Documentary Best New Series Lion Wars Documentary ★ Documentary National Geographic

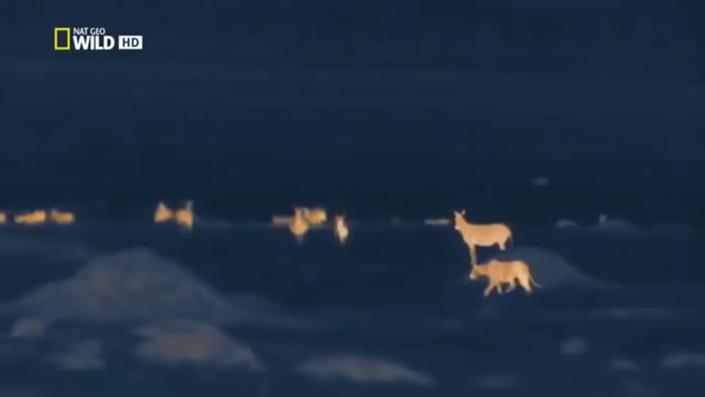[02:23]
To the prey animals, the lions are invisible.
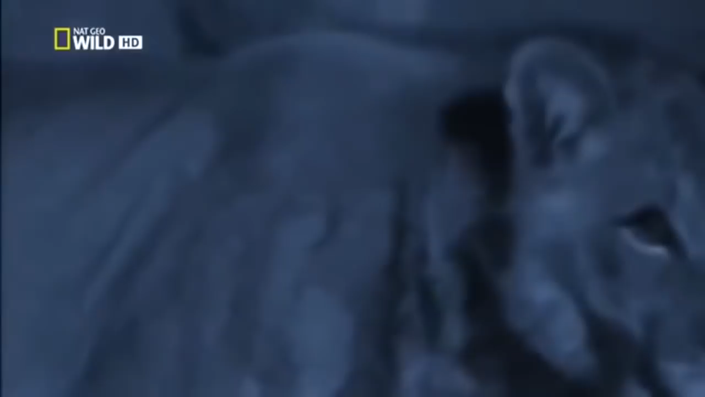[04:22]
But this light level is only 1/100,000th as bright.
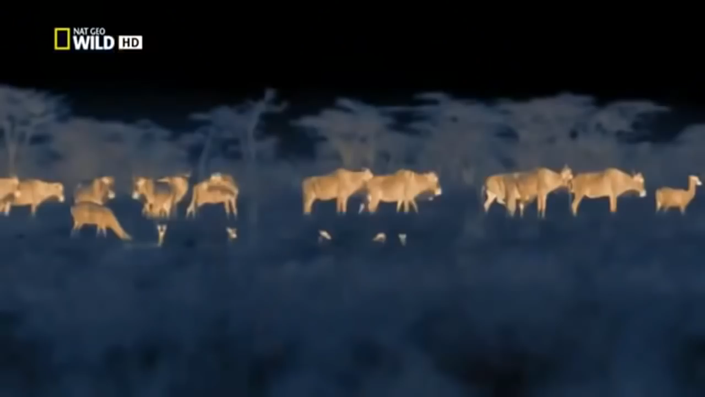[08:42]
Yeah, just give me a second. We see that in real darkness, without a moon, the grazing animals settle down, rest, and chew their cuds.
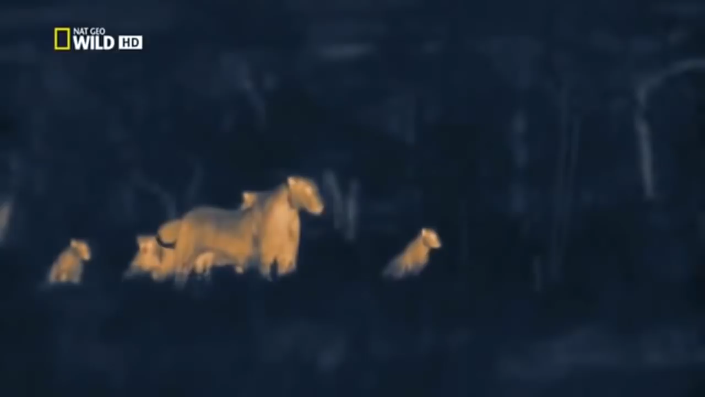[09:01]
It may not look like it. These lions are hunting. On this starry night, the pair can't see other animals more than 60 meters away.
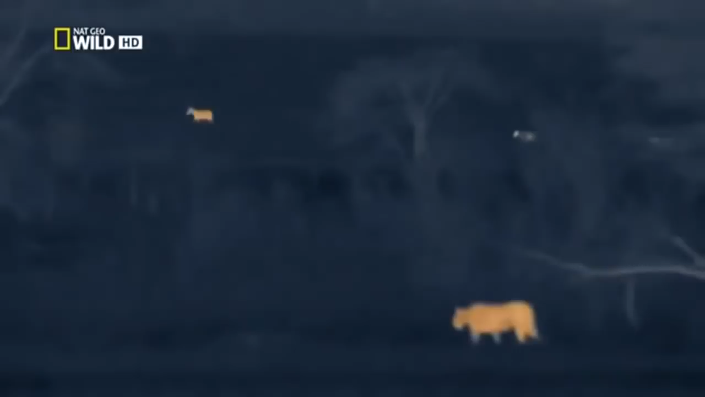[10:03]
The cloak of darkness lets the two hunters move into the open without being seen. They'll need to be quick. Soon, the rising moon will reveal the lions to their prey. Their senses are alert.
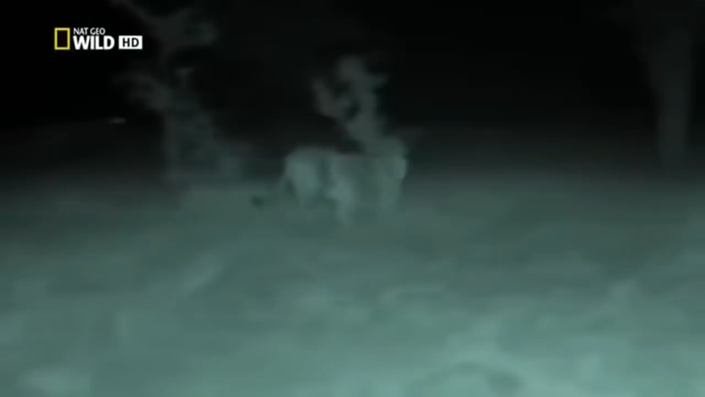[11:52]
The chaser can hear the desperate bleat of a topi.
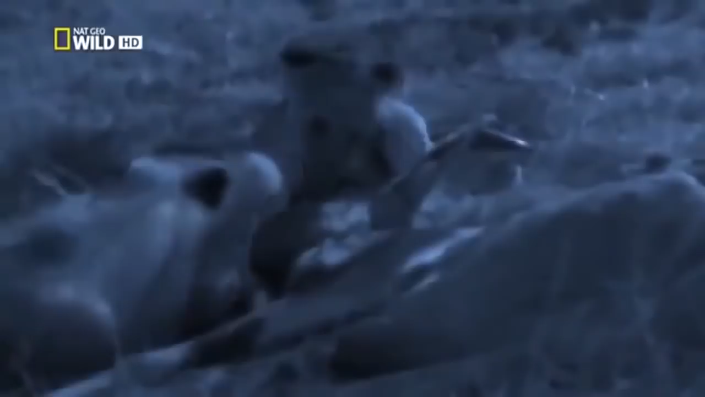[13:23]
It'll be a while yet before their mothers will let them near a hunt.
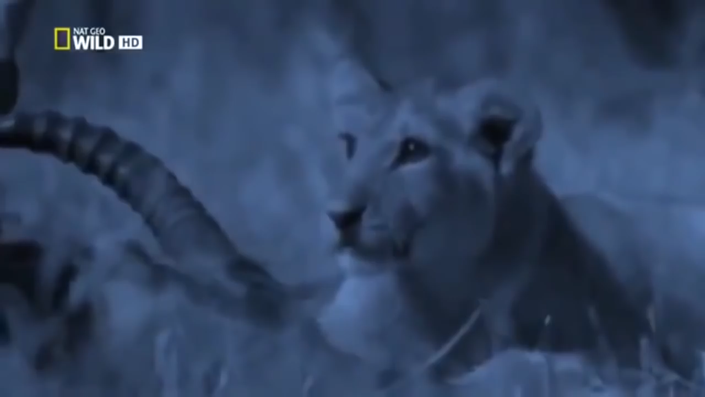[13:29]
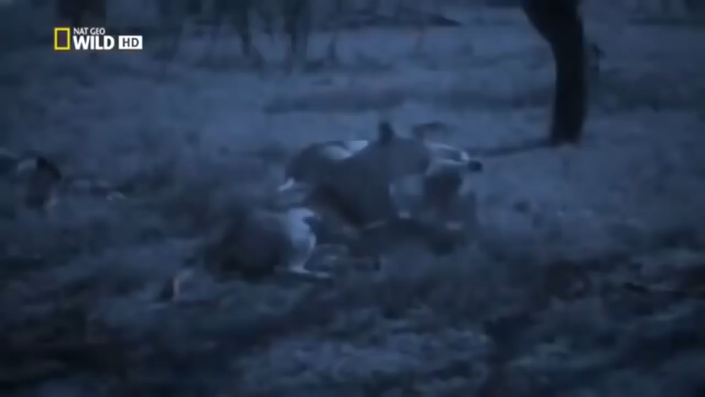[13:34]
In the meantime, they supplement their meat with some milk before bed.
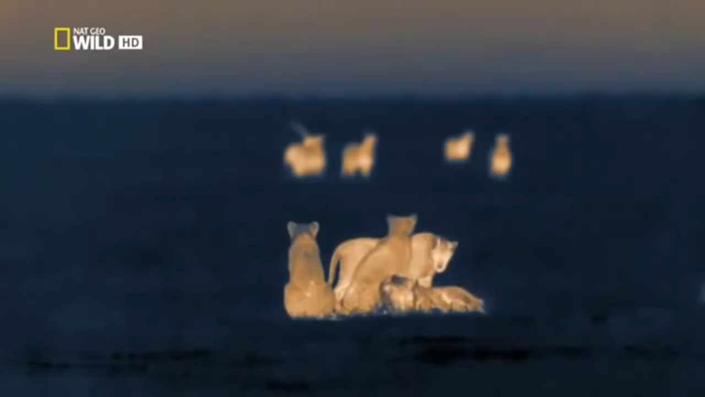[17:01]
This could be their first chance of some real action.
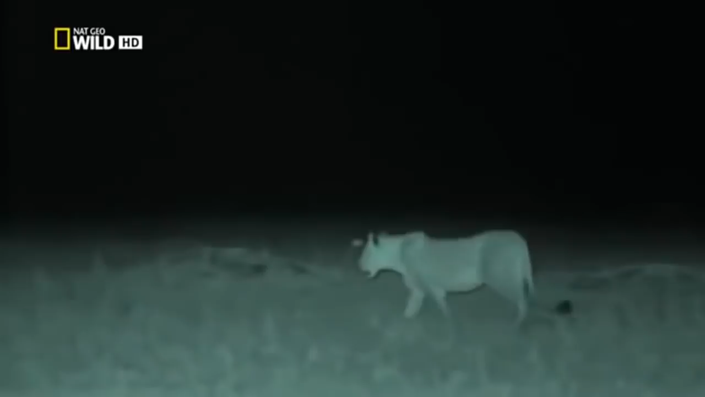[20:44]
Tonight's hunt would normally be straightforward, except that she has some hangers-on.
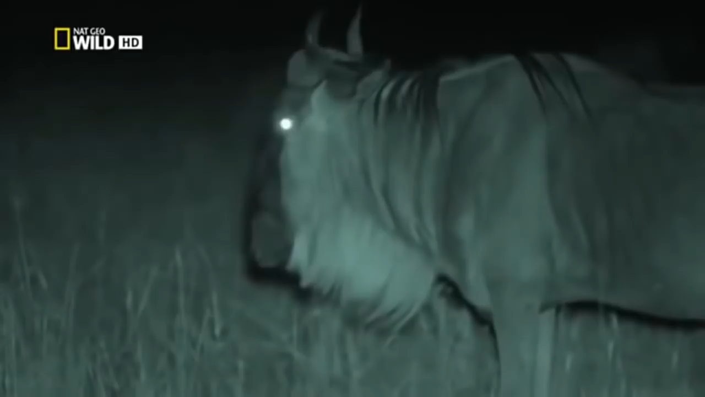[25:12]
The wildebeest have no idea what's about to happen.
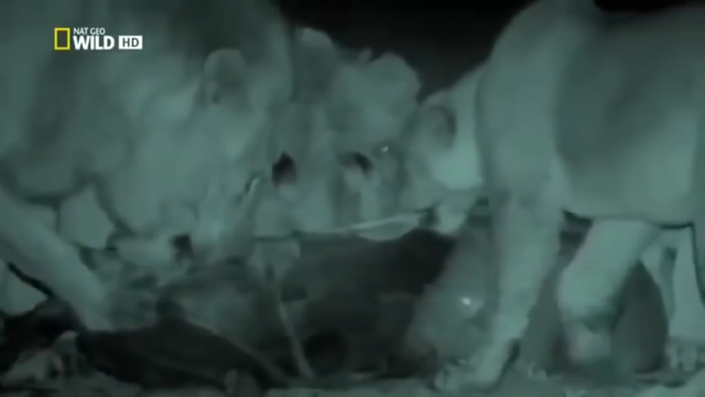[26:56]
These youngsters are beginning to know their prey, but they'll need to watch their mum carefully in future. She won't always be there to bail them out. Let's hope in time these cubs can emulate their mother's skill.
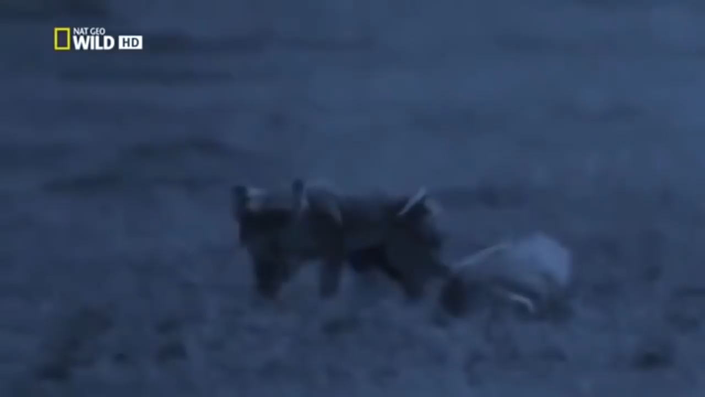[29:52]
With such short grass, the big cubs are visible from a great distance.
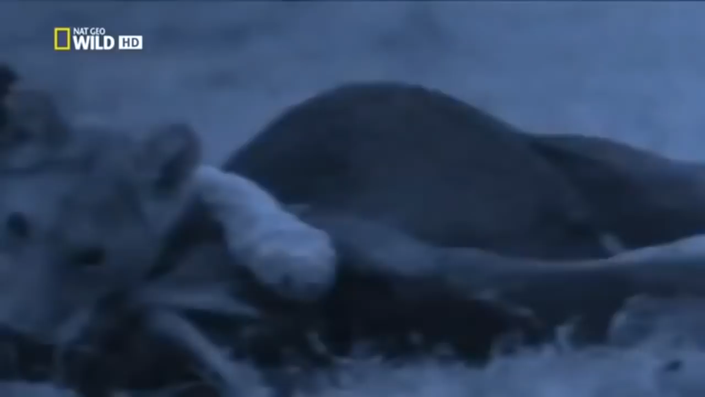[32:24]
The young lioness throttles her victim, just as she's been practicing on every kill since she was little.
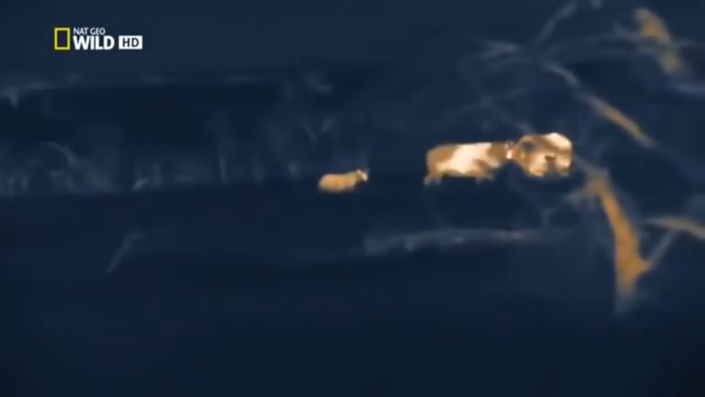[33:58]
Although without their dads, they won't have the power to bring down one of these bulls on their own.
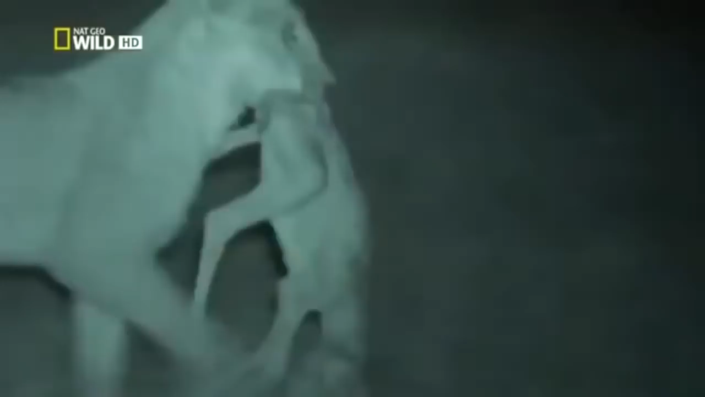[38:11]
This is a kill she can claim entirely as her own.
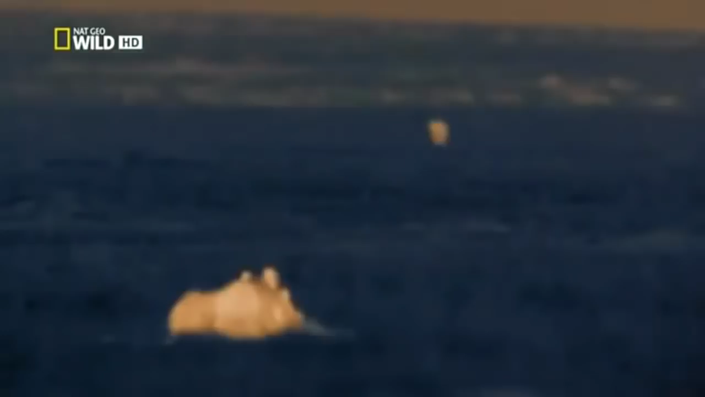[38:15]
She's passed her first test as an adult. But the meat won't be enough to feed the whole gang.
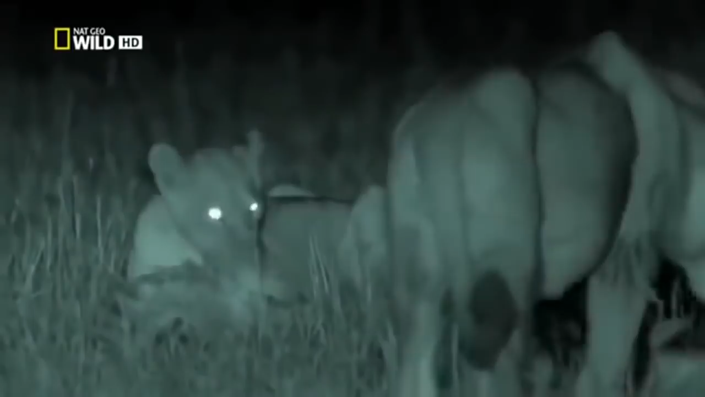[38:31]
At first, her brothers let her savor the kill. Then hunger gets the better of them.